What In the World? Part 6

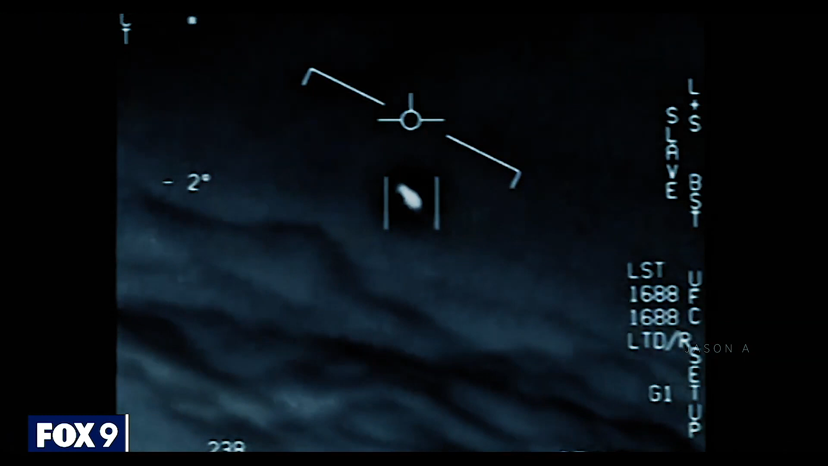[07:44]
chasing down an object of unknown origin moving faster than any known aircraft in ways that seem to defy the laws of physics they're all going against the